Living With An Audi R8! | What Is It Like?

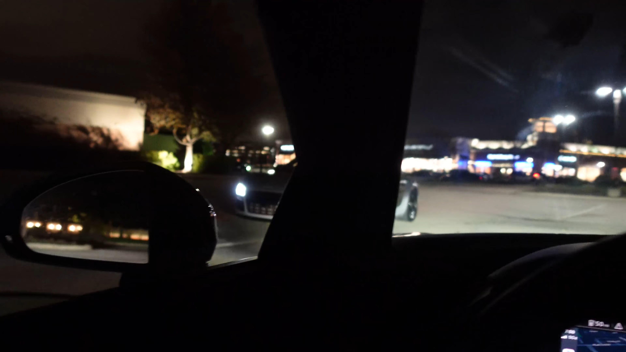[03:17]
Look at those front canards. Congrats on the new car, dude.